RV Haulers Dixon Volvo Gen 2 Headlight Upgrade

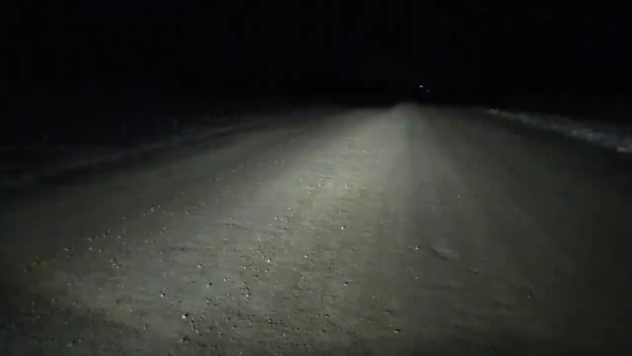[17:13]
There's the Dixon. Now what I've done is turned on my high beams.